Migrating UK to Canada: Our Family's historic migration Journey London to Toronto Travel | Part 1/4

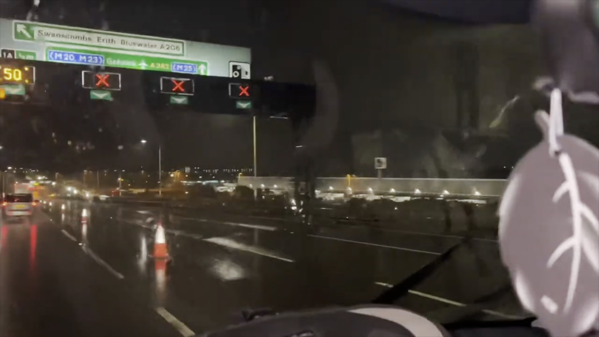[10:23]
ना, सॉरी जी, इस वक्त हम रवा दवा हैं एयरपोर्ट की जानिब।
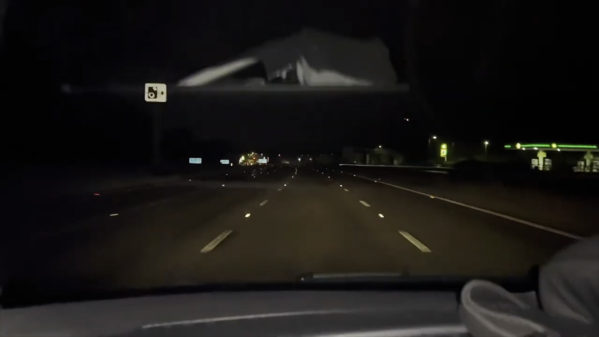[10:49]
फ्लाइट सुबह में, आज रात होटल में रहेंगे। हुस्ना सो चुकी है, बाकी पहुंच गए।